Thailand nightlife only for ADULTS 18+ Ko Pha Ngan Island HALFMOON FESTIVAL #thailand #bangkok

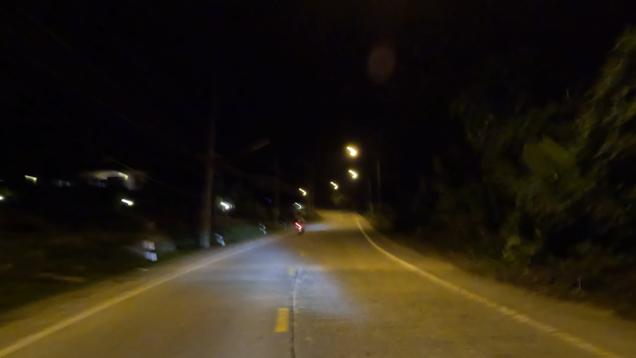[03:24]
सामने जो जा रही हैं मोहतरमा, ये वहीं पे क्लब में ही वर्क करती हैं, तो इन्होंने कहा आप मुझे फॉलो करते रहो, मैं आपको लेके चल रही हूँ। तो अभी आने वाला है, 1 किलोमीटर रह गया है,
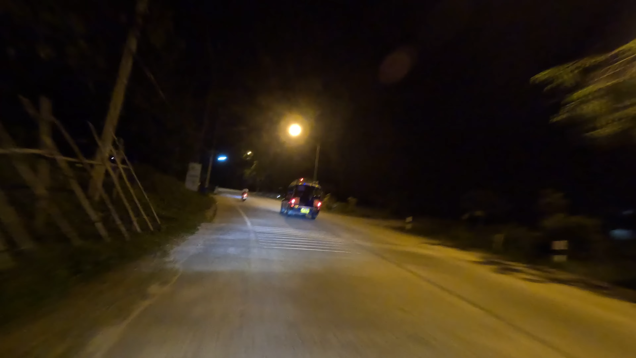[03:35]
और यार रात को ठंड हो रही है और मैं बिल्कुल एकदम ऐसे सेंटो में आ गया हूँ।